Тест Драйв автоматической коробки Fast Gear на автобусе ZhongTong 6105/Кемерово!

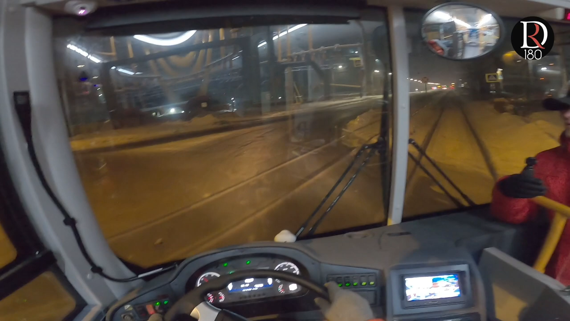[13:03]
Всем трамвайные пути прошел мягко. Так, у нас сейчас, опа, так, это было переключение с первой на вторую, со второй на третью.
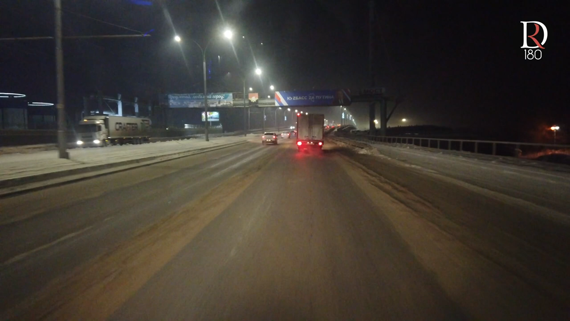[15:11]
Сейчас мы приедем в мост и дальше пойдем в гору. С 5 на 4 был толчок. Самый интересный момент, да, то, что при... еще раз повторюсь, да, то, что каждая коробка ведет себя крайне индивидуально. Есть, вообще проблем нету, да? Есть с проблемами. Третий парк, Санкт-Петербург, большая крупная компания.
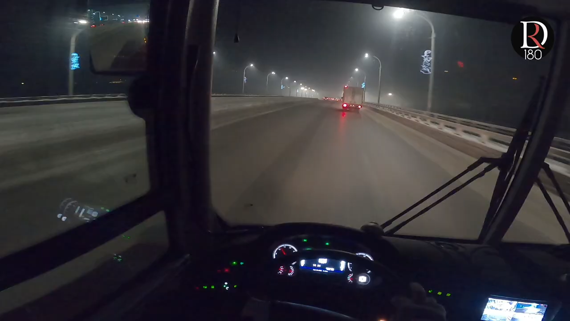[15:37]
На Черной речке находится. У них, я могу сейчас ошибаться, МАЗы, по-моему, были с большим количеством. Да, МАЗы с фастами. И там был ремонт пружинок, замена, точнее говоря. Как бы проблема уходила, но не до конца. Так, давайте-ка мы на полевой ряд перестроимся. Блин, сидушку не настроил, сидеть неудобно. Так, поперли в гору.
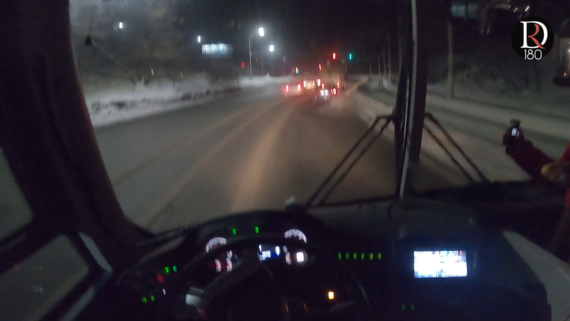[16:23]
Опа, вторая. И вот здесь вот начинается самый трешак, когда машина начинает дергаться. Аж искры из глаз летят. Так, опять третья, четвертая, начинает думать, она начинает метаться. Куда же и деваться? Опять. Начинается легкая неуверенность. В какую же передачу воткнуться? Четвертая, третья.
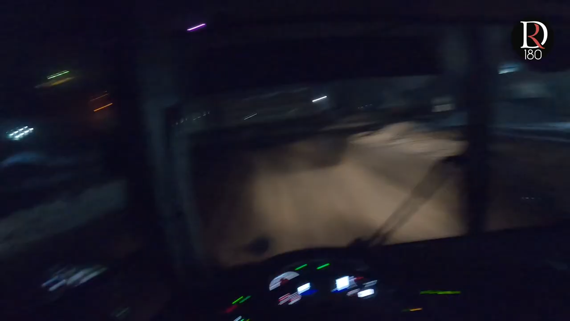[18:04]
Автобус едет в парк. Остановок больше нет. Но смотри, да, вот уже масло уже прогрето. Вот они, толчки все равно, они как были, так и есть. Что на этой машине, что на той машине. То же самое поведение один в один, да? Ну вот четвертое. Надеюсь, видно, да? Это опять же, опять четвертое на пятую тут даже дернулось. Скорость 70. Шестая передача включилась крайне незаметно.